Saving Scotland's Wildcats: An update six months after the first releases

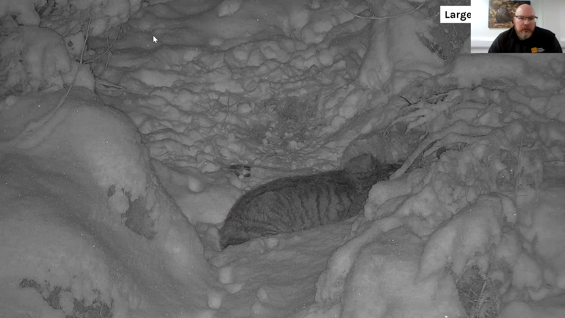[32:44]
So we place some of the large deer carcasses in the enclosure and allow the cats to come back to them over a period of a few weeks,
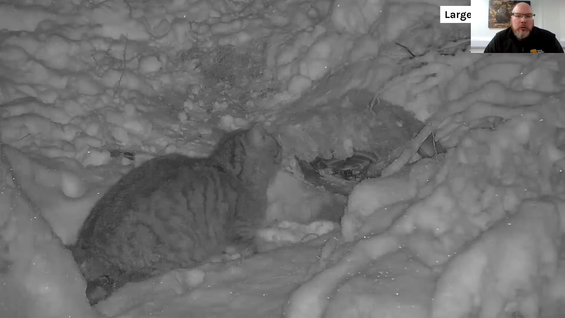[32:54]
particularly in the colder winter months.